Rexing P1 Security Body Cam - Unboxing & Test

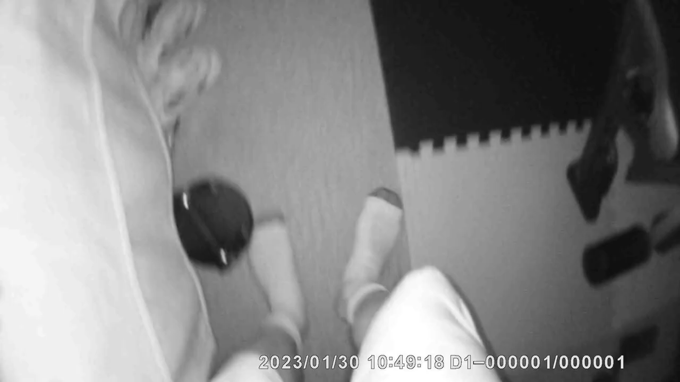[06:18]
and uh yeah oh i can't see nothing okay i'm looking at the little screen in back
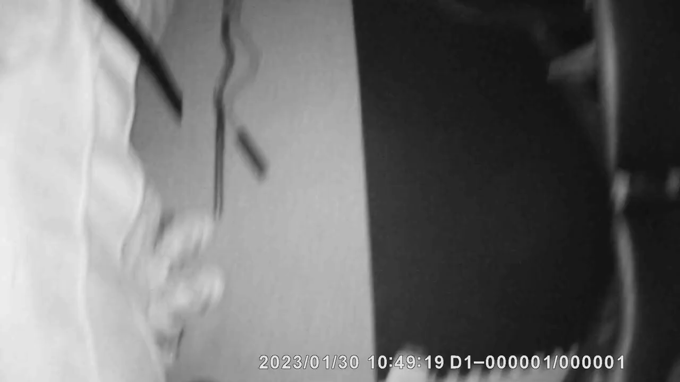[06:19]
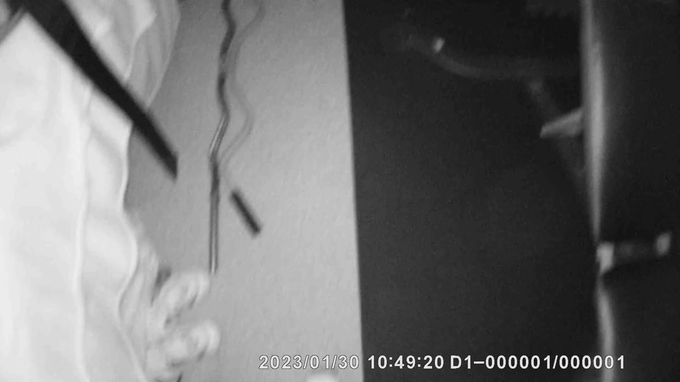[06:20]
all right definitely see everything clearly
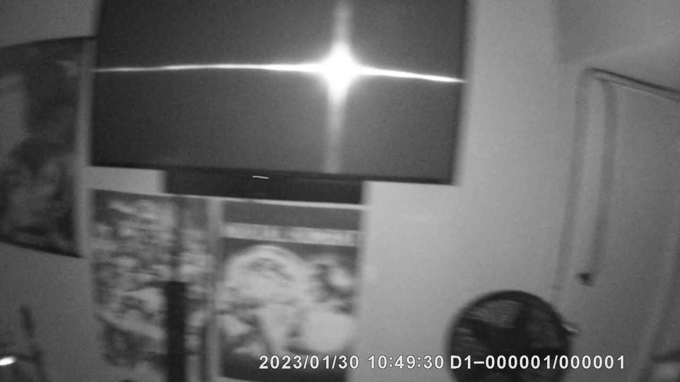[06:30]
very good yep there's the night light light
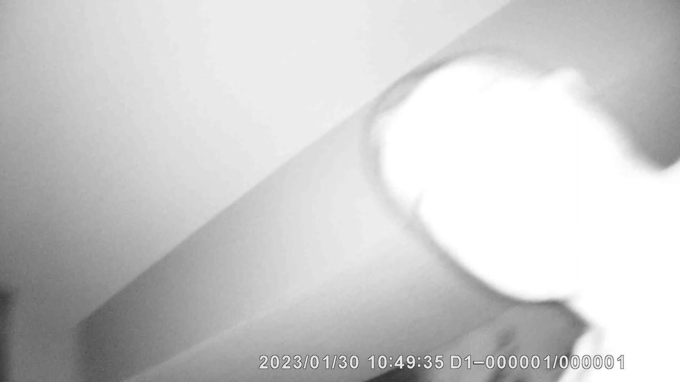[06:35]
another video this is going to be a summary of the